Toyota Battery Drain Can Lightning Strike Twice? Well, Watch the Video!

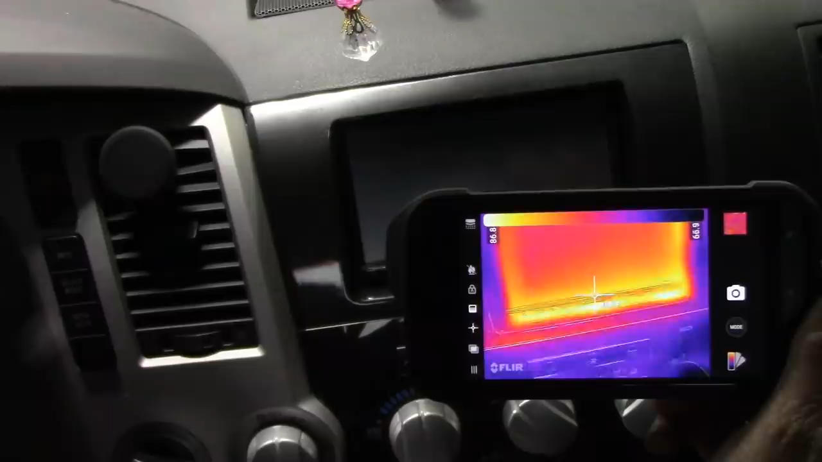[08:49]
do we have water damage in this truck too do we have uh same crap going on here let's